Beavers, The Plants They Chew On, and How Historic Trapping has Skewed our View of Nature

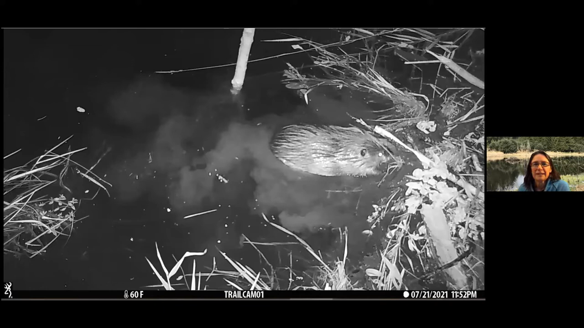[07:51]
And I was surprised at how quickly they work. It doesn't look real technical. The beaver just swam up, slapped some mud against the side, and it whipped around and took off again.
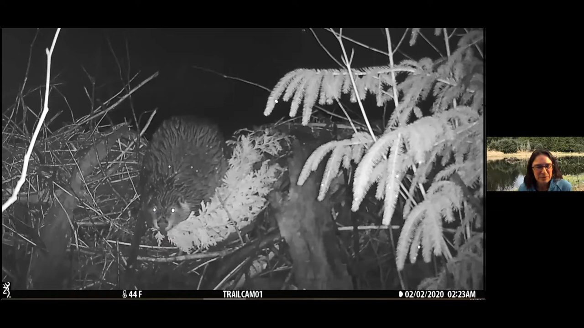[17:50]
And at this point in time, I don't think it had a lot of other food choices in the area. So again, it's like the second tier. If there'd been a bunch of willows here and cottonwood, we might see something else coming down that dam. That's the downstream face of a dam right there.